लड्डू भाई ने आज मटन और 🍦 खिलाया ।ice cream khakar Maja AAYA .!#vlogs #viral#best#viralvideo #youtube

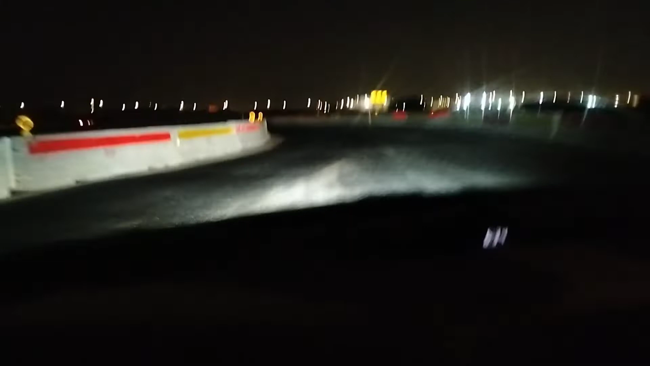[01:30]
एक है गाड़ी चलाएगा या वीडियो बनाएगा तो फाइनली भया हम जिदर बच्चा लोग को छोड़ना है उदर में पहुंचने वाला हूं बच्चा लोग को छोड़के फिर चलते हैं
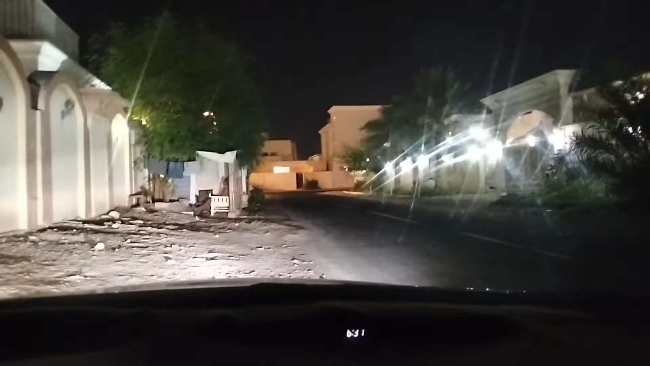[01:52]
इधर घर में बच्चा को छोड़ दिया है अब छोड़के जा रहा है रूम पर
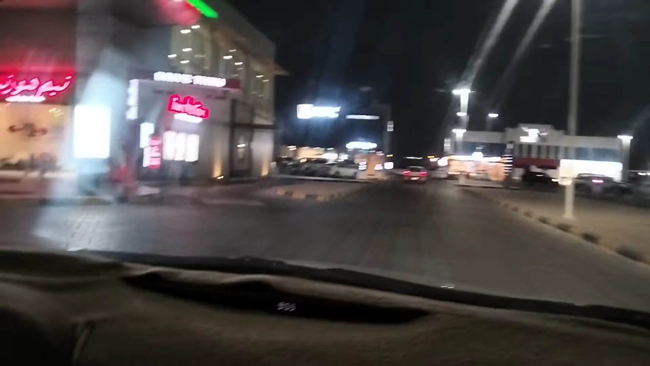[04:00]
यह देखिए इधर ही आपिस है इसी में जमा करना है
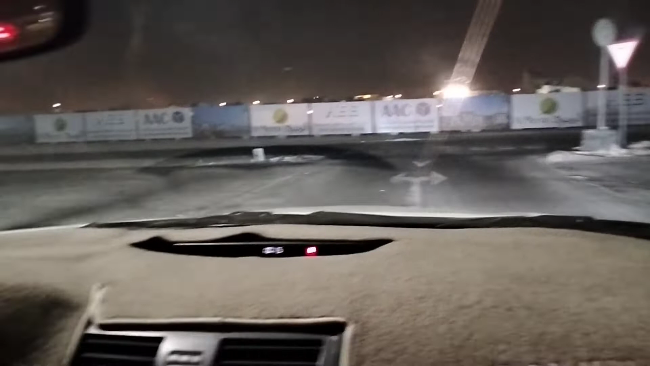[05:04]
का एकजीट है और इधर देखिए नेया अलमीरा का कंट्रेक्शन चल रहा है
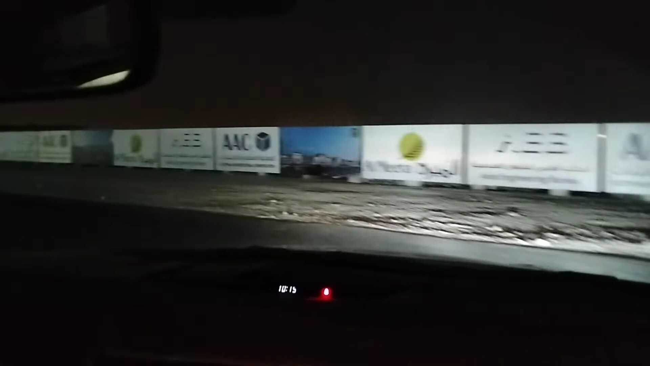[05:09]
यहां पर अलमीरा बन रहा है और यह पेट्रोल पंप है सामने